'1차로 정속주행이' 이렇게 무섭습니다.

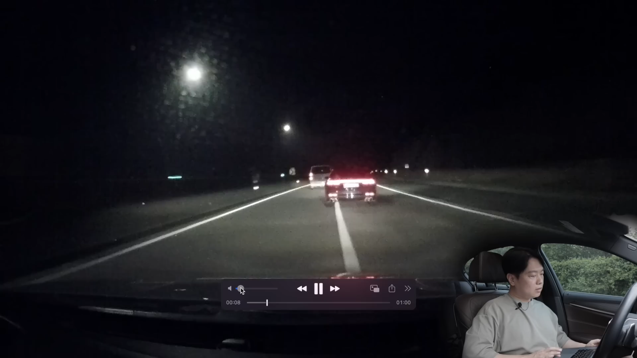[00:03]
내 앞의 차가 아마 링컨이었어요 링컨 링컨인가 A8이었는가 모르겠는데 하여튼 링컨이었었고
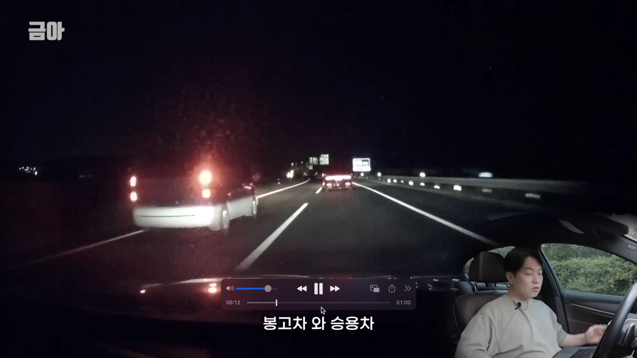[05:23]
이제 손을 내밀어가지고 욕을 막 상향등을 본고차가 켜고 난리가 난 거예요 차고가 조금 높은 차에서 상향등 키면 더
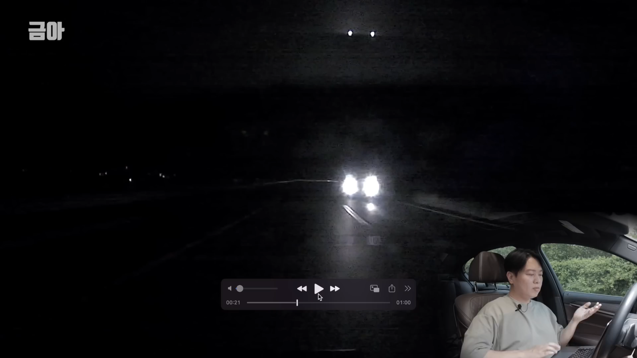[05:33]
죽습니다 내 눈까지 부셔가지고 뒤에서 난리가 났는 거예요 본고차는 새벽에 차가 아무것도 없는데 승용차가 2차로로 잘 가더라고요 이 운전하는 조금 바쁜 것 같았지만 그래도